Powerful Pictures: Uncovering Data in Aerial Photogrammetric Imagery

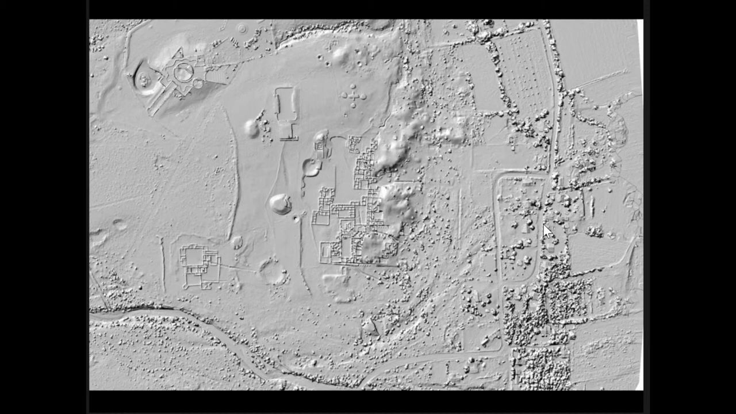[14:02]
These areas here that are showing up quite nicely, these unexcavated portions of the city. They're not as easy to see on the ground or in the RGB imagery. But when you look at it in the slope analysis, it really starts to show up as well. So those sections, as I pointed out, these sections to the south. This is going to help us understand where to move further in excavations at Pacumet.